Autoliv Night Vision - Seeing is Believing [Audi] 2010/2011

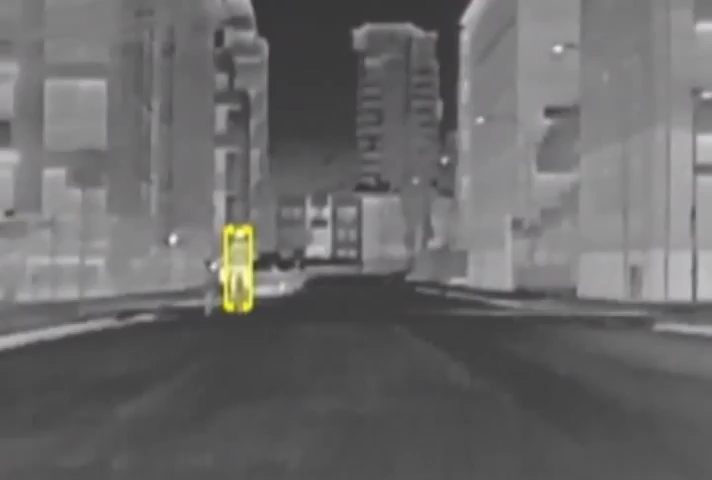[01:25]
Night vision's proven technology, developed by automotive safety pioneers AutoLeave,